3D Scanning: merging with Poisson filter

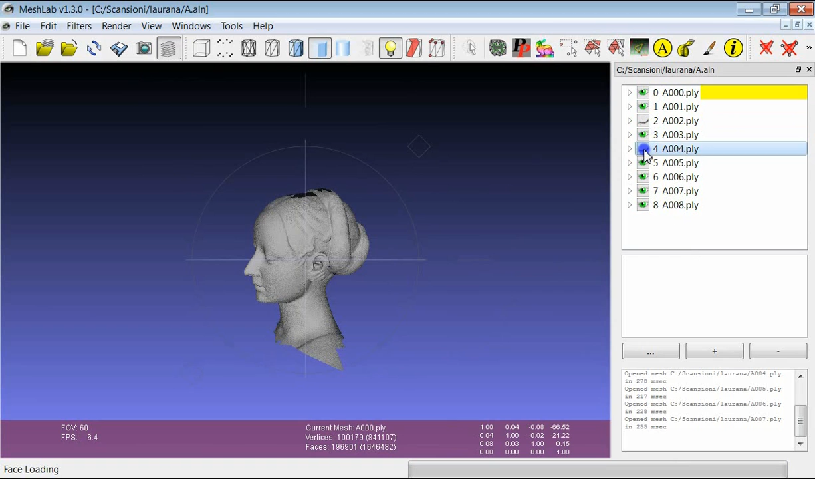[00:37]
And I want to obtain a 3D model which defines the surface covered by these range maps. So the Poisson reconstruction calculates
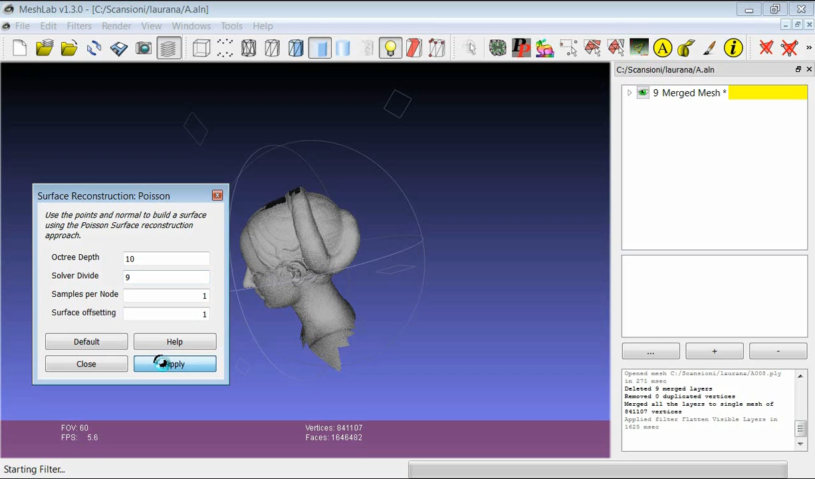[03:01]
Usually the Poisson filter takes several minutes, so we have to be patient and wait for the result to come, hoping that the filter is not going to crash.
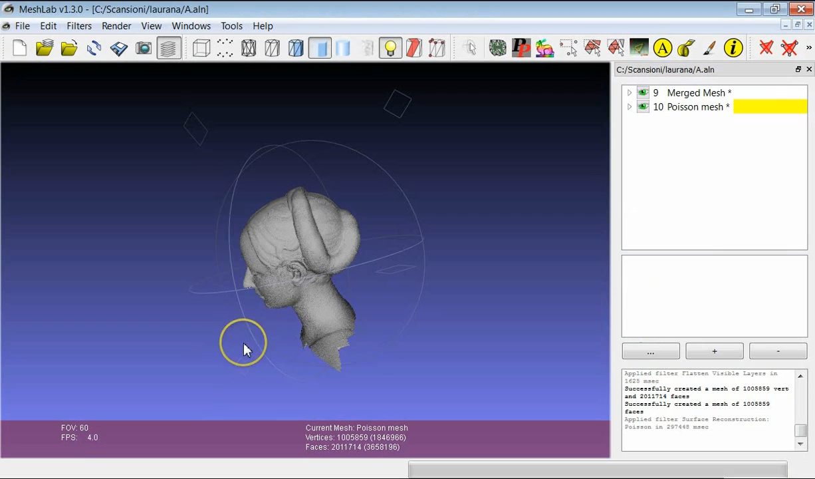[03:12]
When the filter has been applied, we have a new layer appearing, which is the result of the reconstruction.
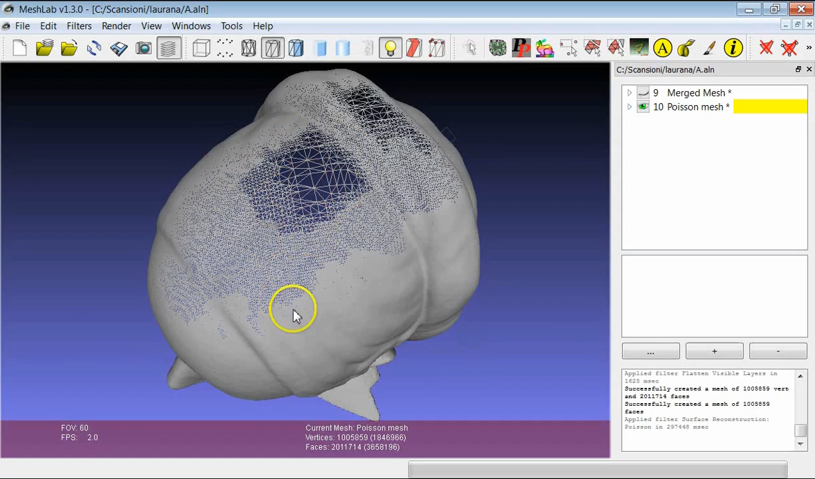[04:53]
But at the same time, even in the case of the using of when we use the Poisson filter, we can see that triangulation of the parts which have been invented by the filters is much more rough with respect to the rest of the model. So it is quite easy to find them, select them and eventually remove them.